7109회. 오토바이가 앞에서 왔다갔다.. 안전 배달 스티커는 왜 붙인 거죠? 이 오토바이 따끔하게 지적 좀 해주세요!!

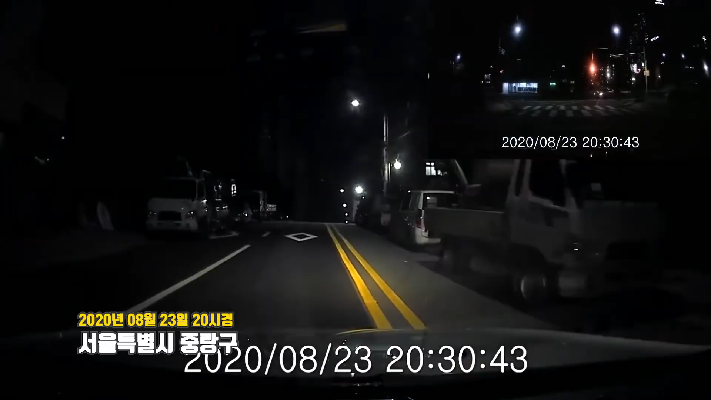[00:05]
중앙선은 넘을 수밖에 없죠? 오른쪽에 차들이 있어서.
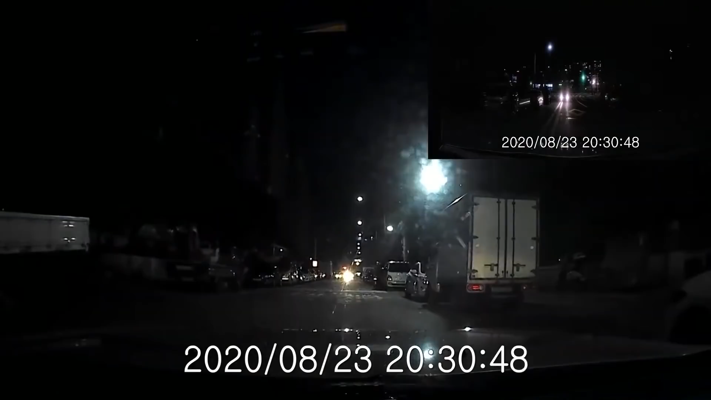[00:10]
저 뒤에 뭐가 빨리 오네요. 불빛 하나... 네, 불빛 하나 오네요. 뒤에, 네. 오토바이네요.
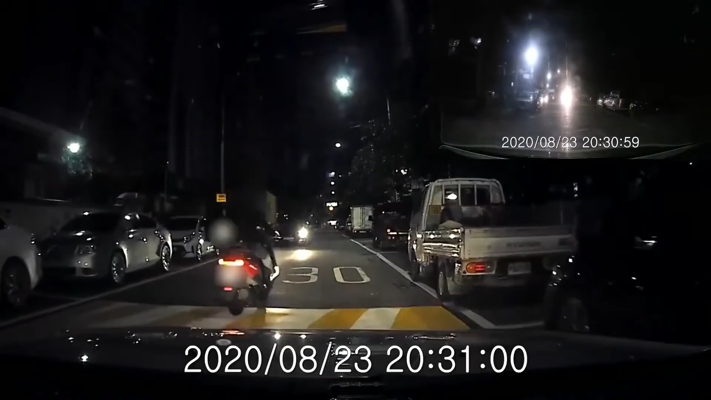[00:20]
오토바이가 지나갔어요. 놀랬죠? 놀라서 빵 했어요. 뭐야? 오토바이가 안 가요. 그냥 가면 되는데 급할 텐데. 배달 오토바이, 안전배달이라고 스티커 붙어 있대요. 안전배달. 음식 식기 전에 빨리 가야 되는데 저거 가리인데 안전배달이라고 써 있어요. 안전하게 배달한대고 그러는데 안 가네? 아저씨, 뭐해? 경찰 부를까? 어?
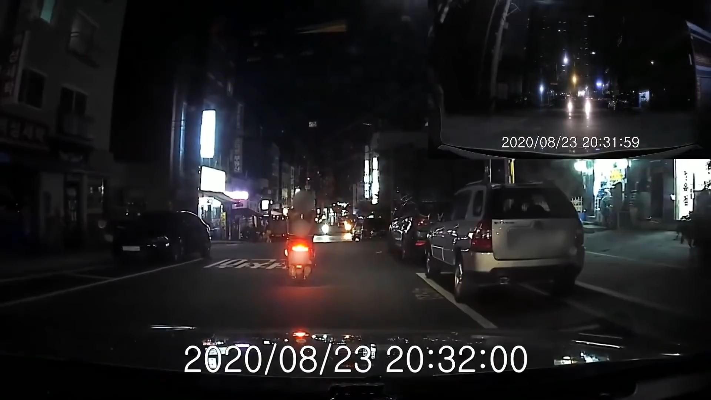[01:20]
화나죠? 이럴 때? 배달과 음식 다 식는데... 지금 오토바이가 보복운전하고 있어서요. 지금 앞에서 못 가게 계속 막고 있거든요. 옆에 부인이 이제 카메라 찍었어요, 앞에. 아... 지금 아직 도망가네. 경찰에 신고한다니까. 예,